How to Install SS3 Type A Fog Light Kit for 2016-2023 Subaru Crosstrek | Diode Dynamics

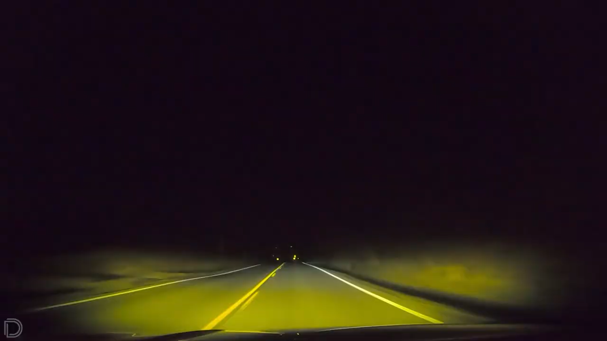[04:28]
The driving pattern is meant to be a supplemental high beam while the fog pattern delivers an 80 degree wide spread meant to direct light in front of the vehicle. For more information on our SS3 LED pods click the link below or use the dealer locator tool to find a dealer near you.